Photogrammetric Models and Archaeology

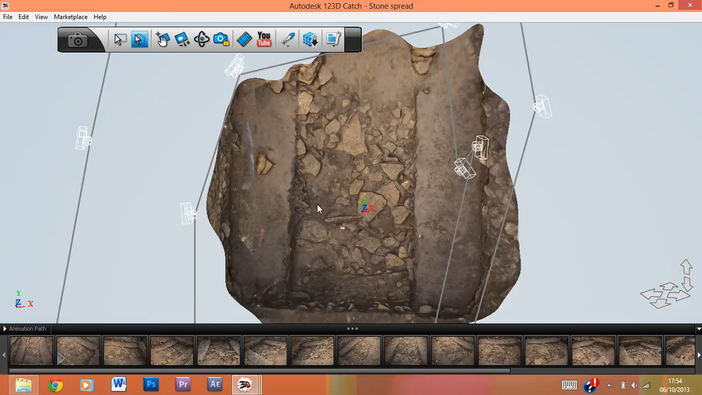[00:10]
this is about a metre half in width and for about three metres in length I would say.
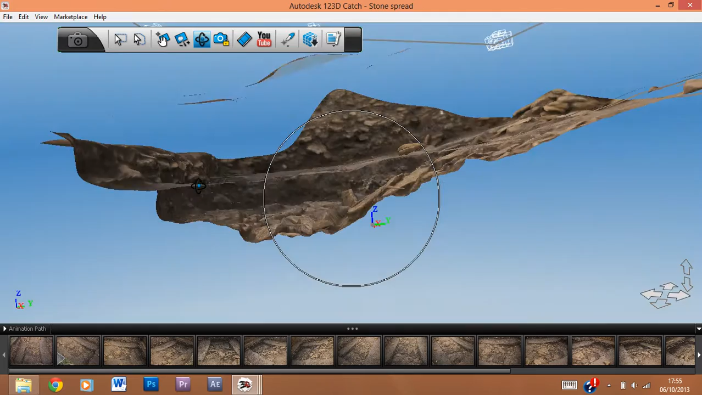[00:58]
you wouldn't grasp the totality of the 3D model or
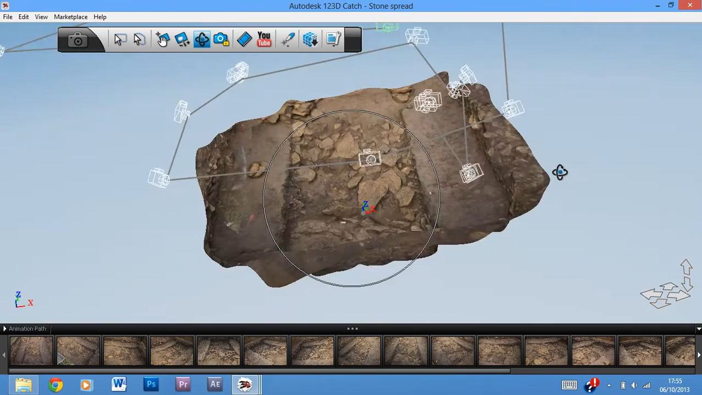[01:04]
you could probably plan this but it would take ages to plan each individual stone while
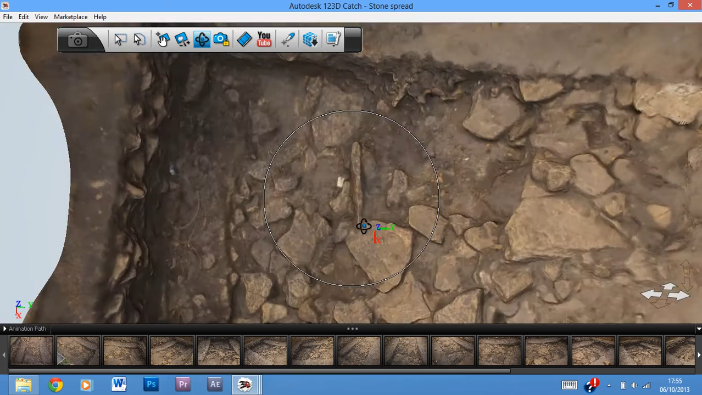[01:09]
it took me about 20 minutes to do the entire thing. So this is a good example of how 1-2-3D catch and photogrammetry in general can be used to record archaeological features.
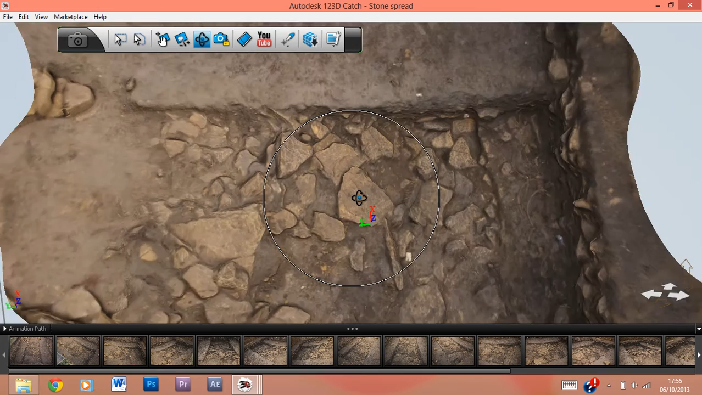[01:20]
You can also see down here there's some skeletons, sorry some bones,
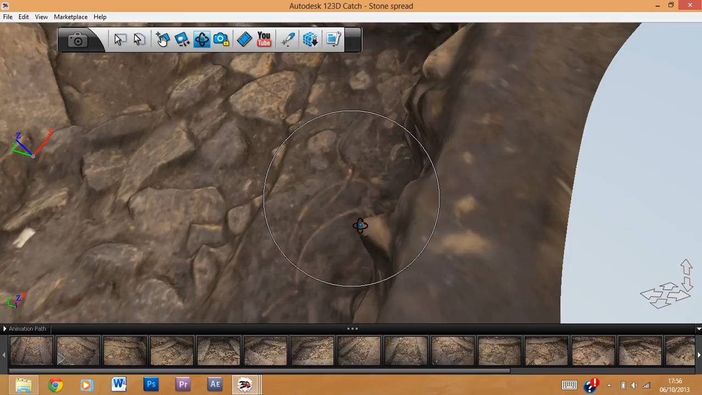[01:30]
if I'm mistaken these should be cow bones, sheep bones, I can't remember exactly but you can,
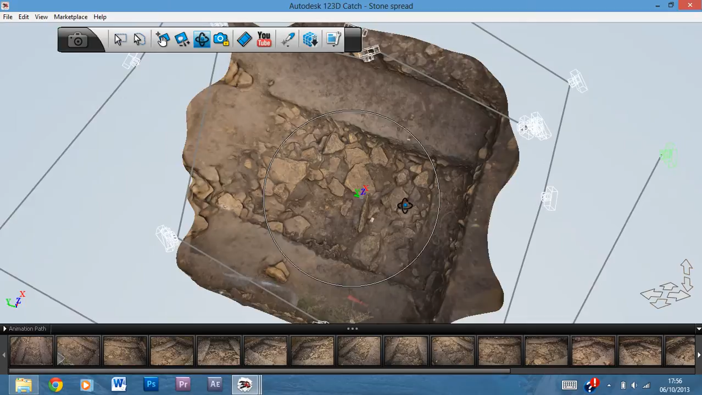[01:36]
you've got the totality of it and as I said 20 minutes to do so,
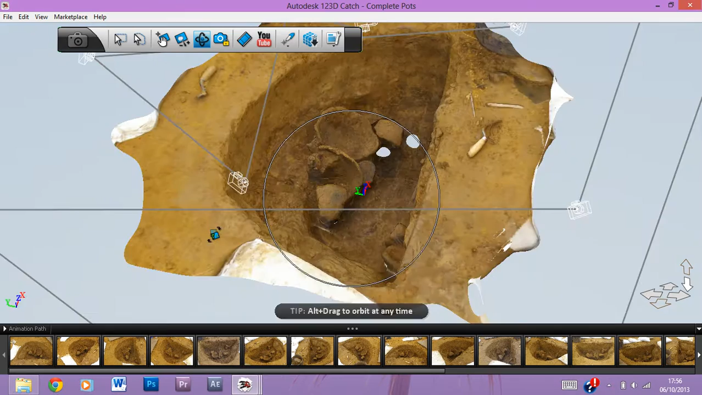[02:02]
a lot of nice complete pots were found within it, again there is a reason for showing you this in particular,
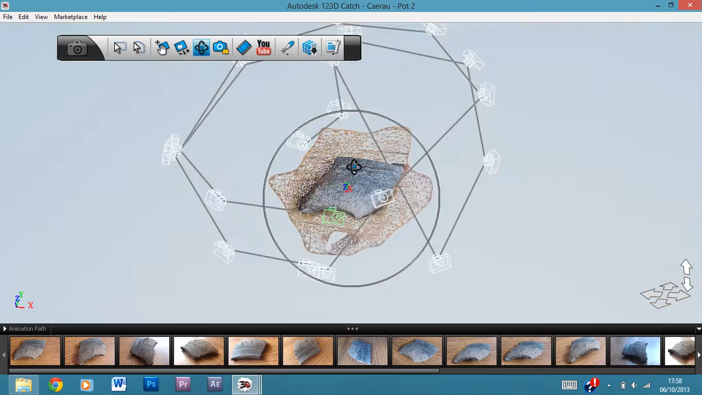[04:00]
but once you zoom out you can actually see the surface itself is quite well covered,
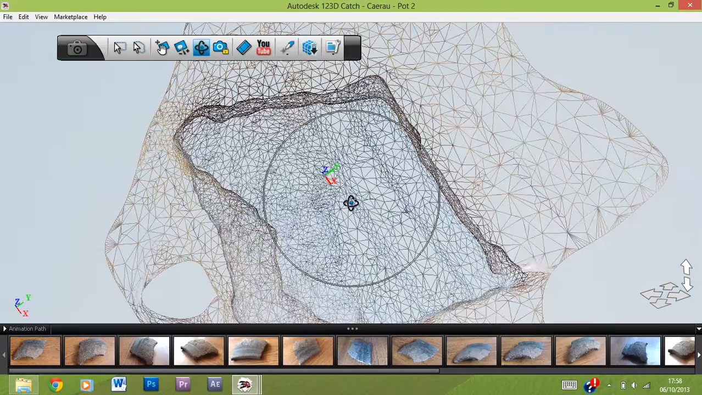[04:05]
which is good for this kind of model, which is great, so yeah you can get quite nice detail,
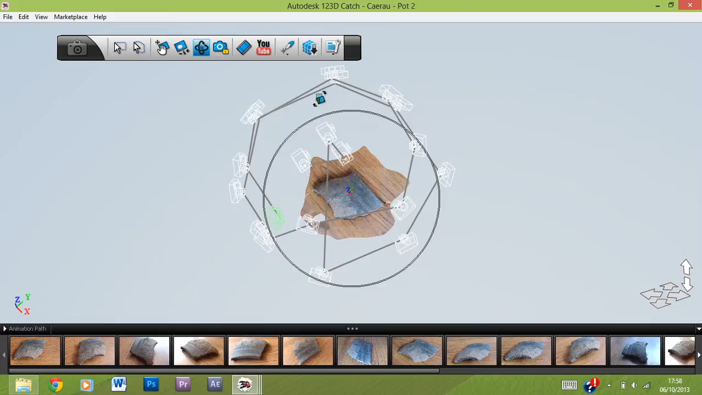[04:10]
and again it's the usual two spirals around it, you can see the kind of positions, it's quite easy to do, similarly this one,
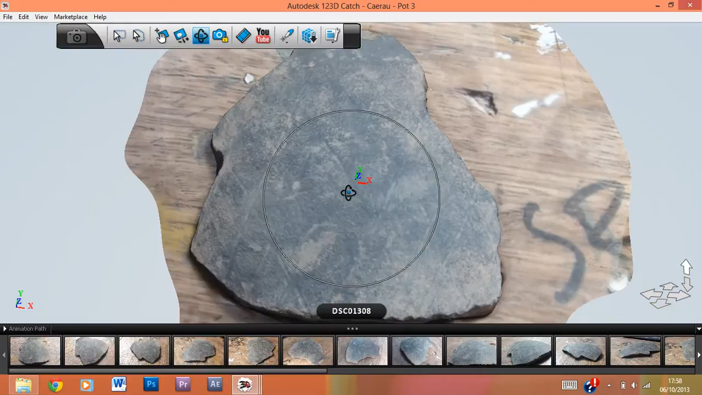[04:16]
it's got a pattern on top, and you can see the pattern quite well, you can see all the lines, crossing lines,
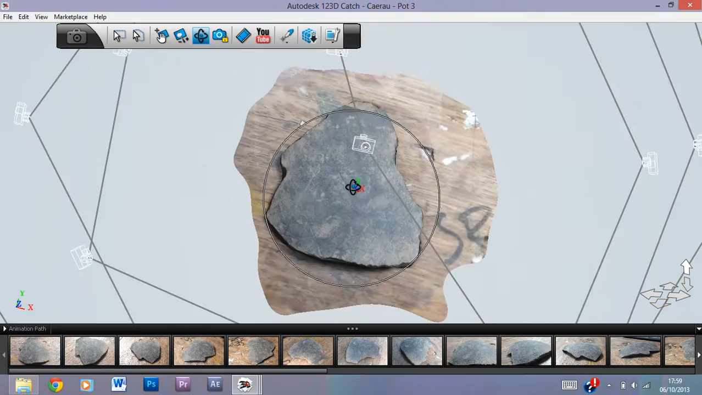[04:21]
so very very nice, so very very nice here, you can get rid of the background if you wanted to even,
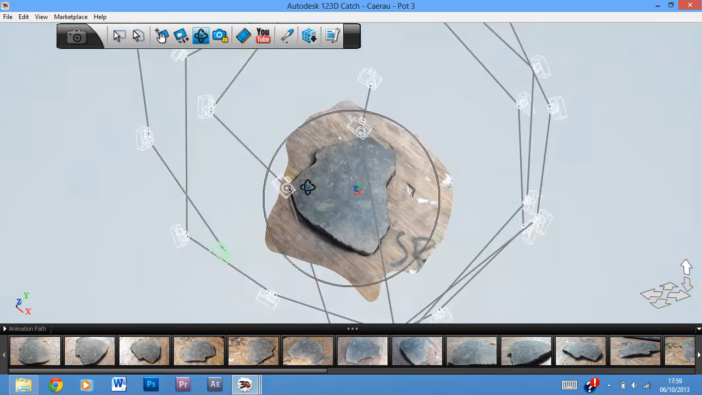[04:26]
it's not necessary in any way,
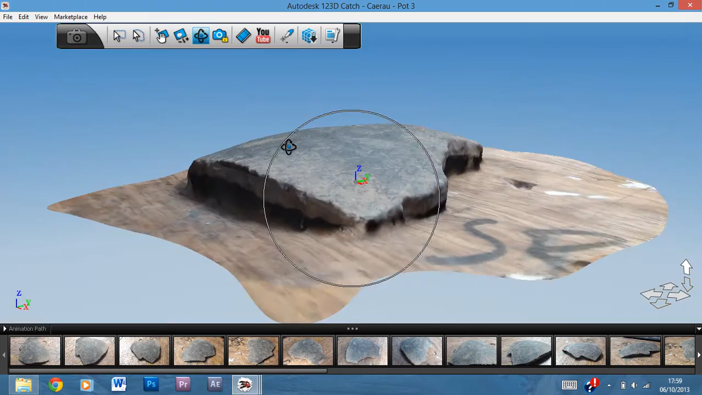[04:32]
but it did help quite a bit to actually make the model, and then this one here, even nicer,
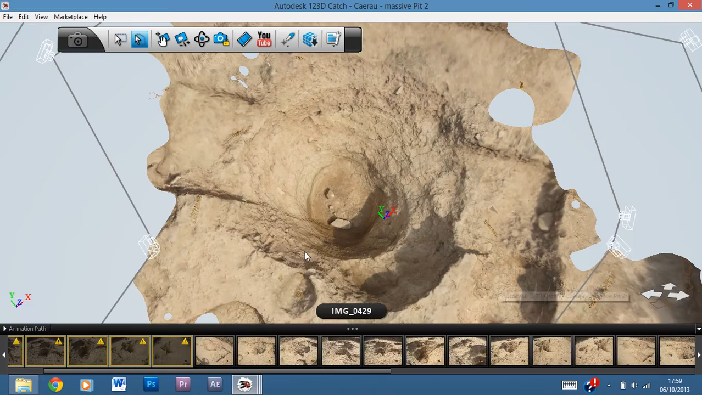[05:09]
this is again returning to the big features, this was about 2 meters in length,
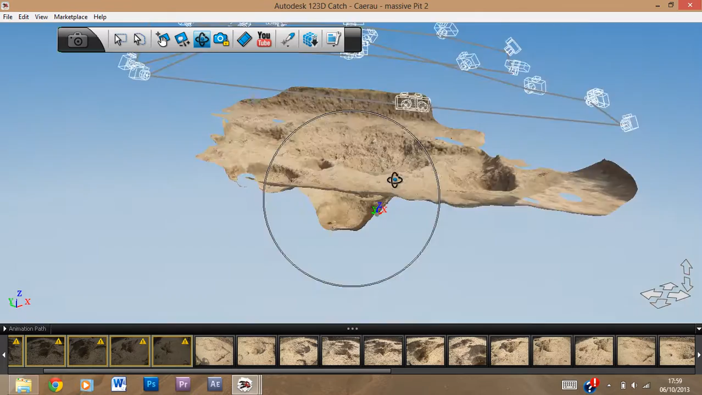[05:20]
it's a very very big pit, and again the photographs, if you look at it, not many, again probably 2 or 3 spirals in this one, and then what you get is really good detail,
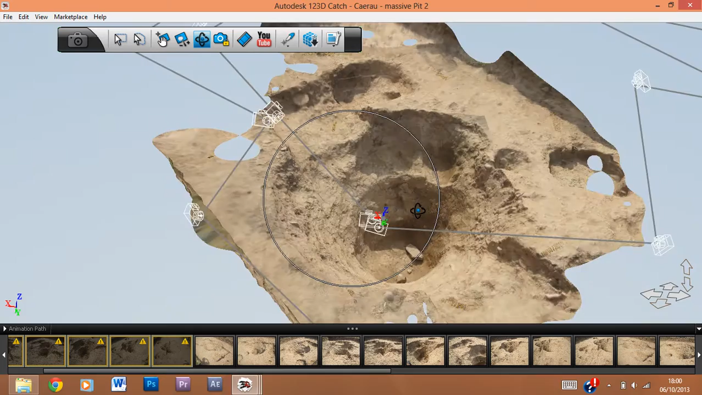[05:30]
you get quite nice surfaces, and you can get all the sections all the way around,
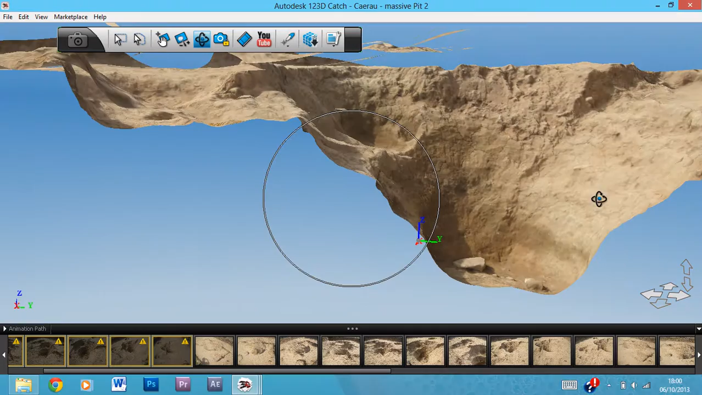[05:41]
and it's all recorded very very quickly, very efficiently, again 20 minutes,
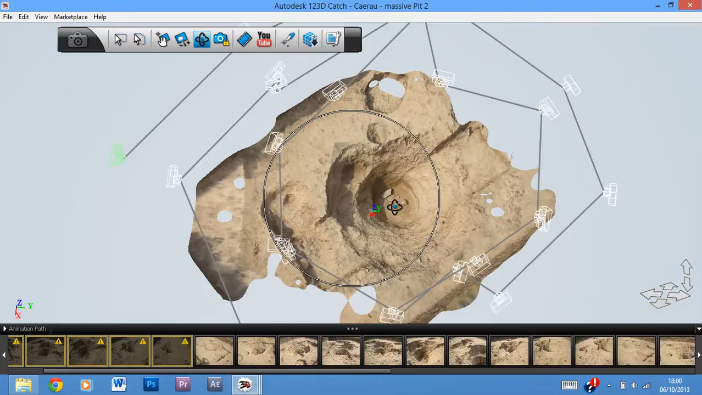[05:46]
and you can make these great models, and finally here again,
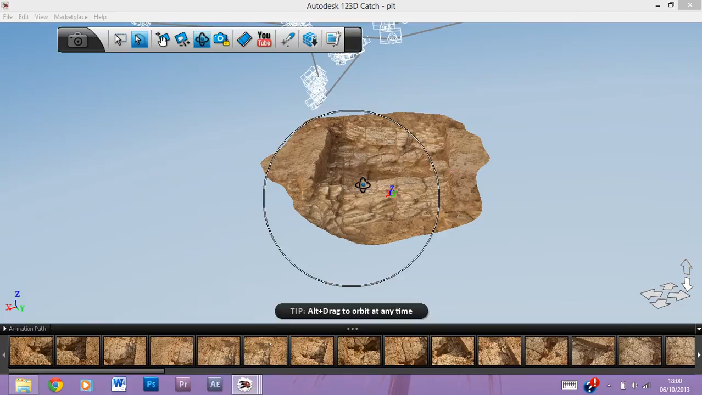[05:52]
we have, I think this is an Iron Age, no this is a Bronze Age boundary enclosure, ditch, and it's cutting to natural, you can see a natural underneath, but I think this model
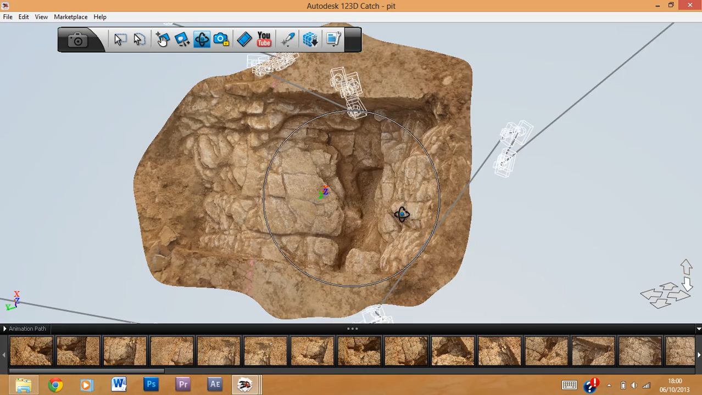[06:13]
especially captures exactly how the base reacts, and it's such a complex base, that to have it recorded as well, using photogrammetry is,